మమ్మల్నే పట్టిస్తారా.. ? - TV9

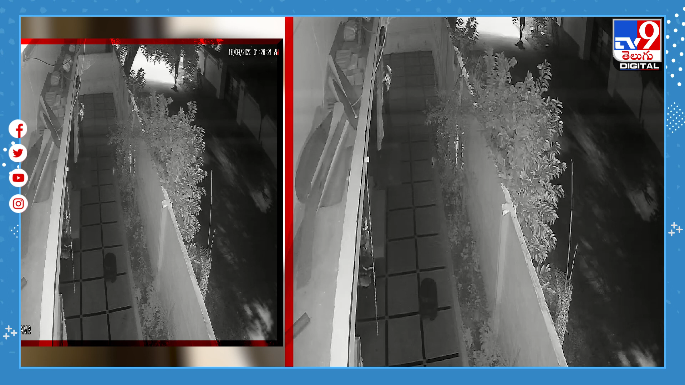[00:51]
అయితే ఈ దొంగతనాలకు సంబంధించిన దృశ్యాలు అక్కడ బయట ఏర్పాటు చేసిన సీసీ కెమెరాల్లో రికార్డ్ అయ్యాయి. సీసీటీవీ ఫుటేజ్ ఆధారంగా దొంగల కోసం పోలీసులు గాలిస్తున్నారు.